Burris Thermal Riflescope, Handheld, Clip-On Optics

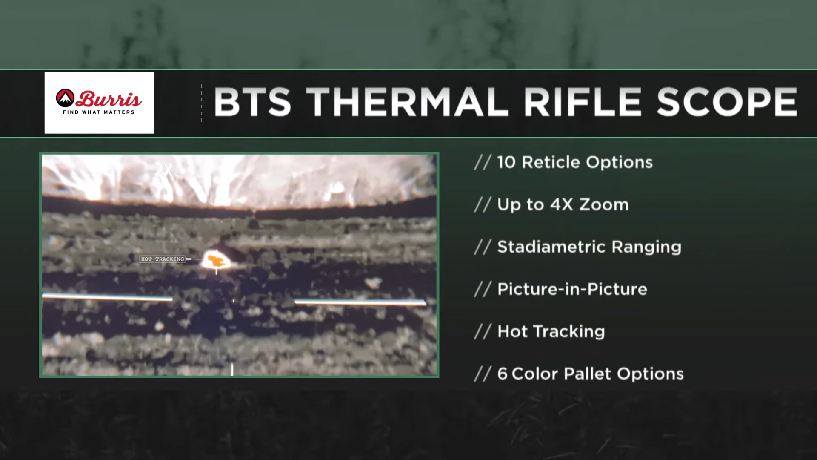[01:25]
So when you're scanning with any of these optics, it will light out the hottest thing in the picture so that you know what you can focus on and what you can ignore.